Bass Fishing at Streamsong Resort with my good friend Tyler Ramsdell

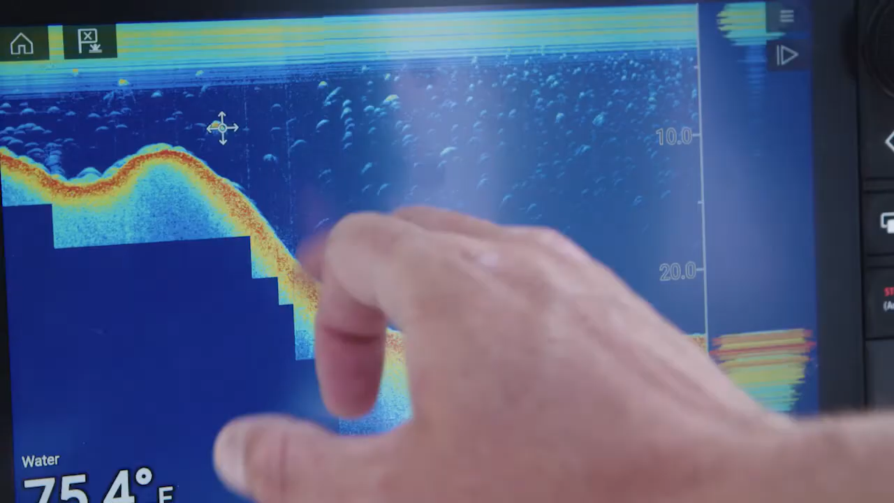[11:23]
On screen: water 75.4°F
we were really having our best luck off of the pads a little bit on the drop-off. So, again, you know, paying attention to the details throughout your day will help you catch these fish.